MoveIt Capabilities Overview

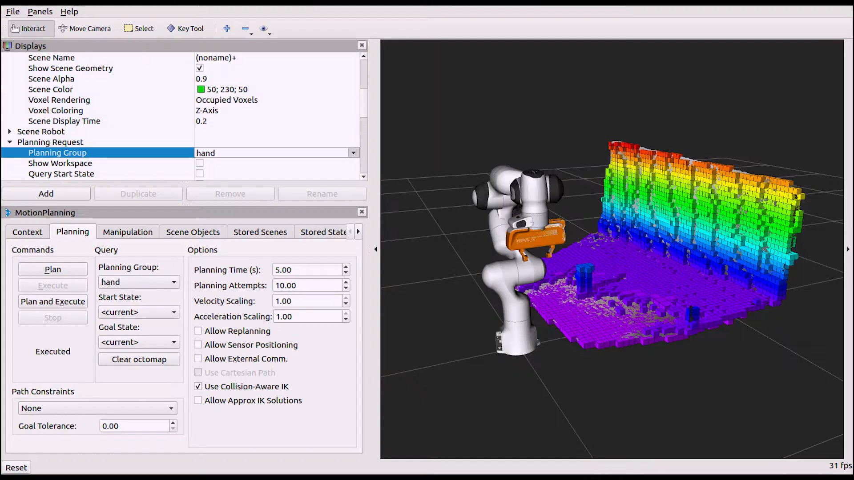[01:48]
Through perception system integrations such as the Octomap plugin, dynamic elements can be added to the robot's representation of the environment,
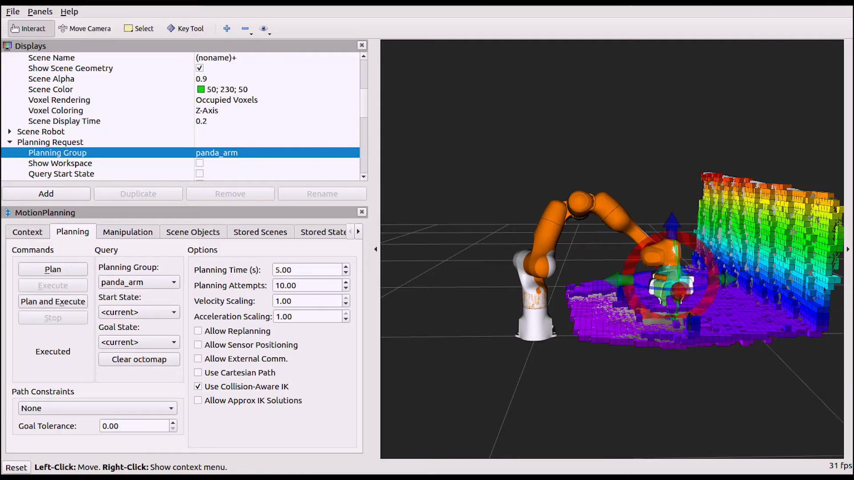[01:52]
ensuring that it will avoid unwanted collisions with its changing environment.